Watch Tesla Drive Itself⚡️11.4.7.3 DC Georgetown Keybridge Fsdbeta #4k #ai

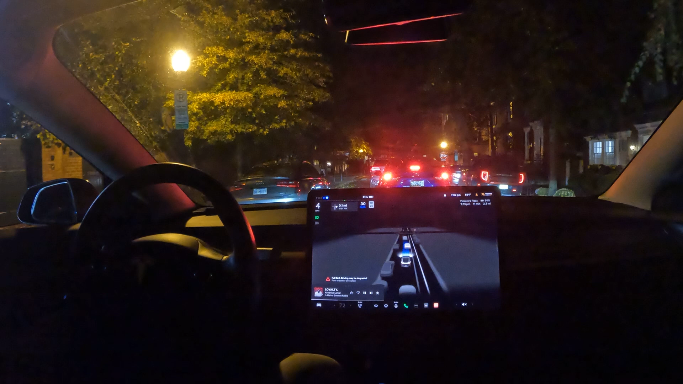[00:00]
welcome to the channel all right in this video we're gonna be picking up some pizza using fsd beta and um we are currently in georgetown washington dc coming up to a stop sign here
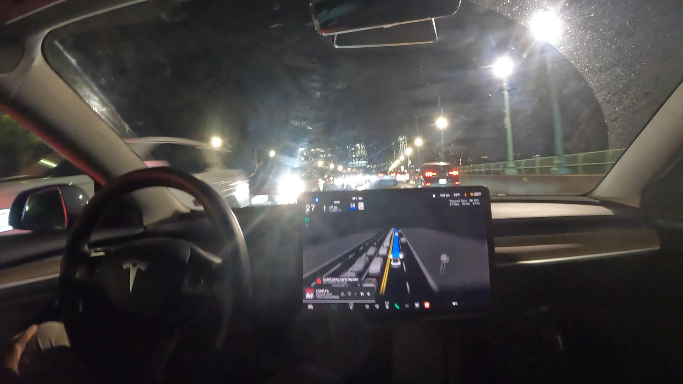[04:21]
very nice job all right so leaving washington dc welcome to virginia arlington virginia specifically we're gonna be heading straight into roslyn actually and let's see you know so far no takeovers with fst i gotta say it's doing a really phenomenal job on that sense um so let's see if we can actually complete the drive now and get us to our destination without any takeovers once again so here we go